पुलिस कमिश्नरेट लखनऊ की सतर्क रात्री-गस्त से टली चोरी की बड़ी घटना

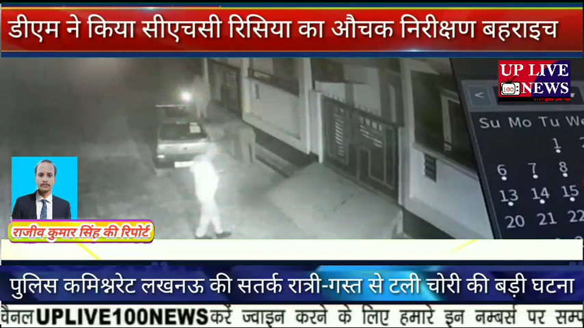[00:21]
संदे होने पर पुलिस कर्मियों द्वारा उतक व्यक्त कप पीछा किया गया अंधेरा होने के करन संगित व्यक्त फरार हो गया पुलिस की सतकता से चोरी की बड़ी घटना टल गई फोटो CCTV में कैमरे में हुई कैद